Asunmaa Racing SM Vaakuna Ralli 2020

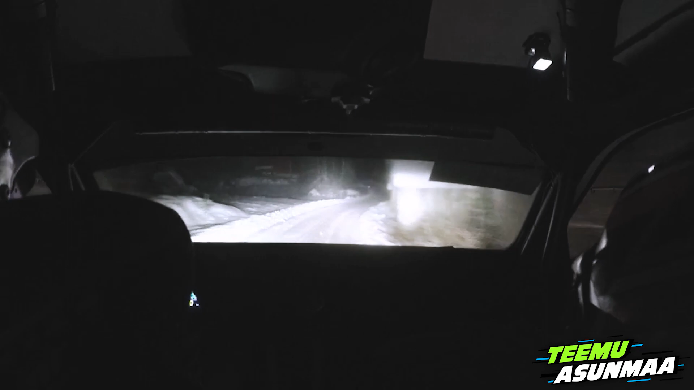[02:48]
Ja pikku nyppy vähän vasemmalle 30. Nurkalta lyhyt vasen 5. Ja oikee 5.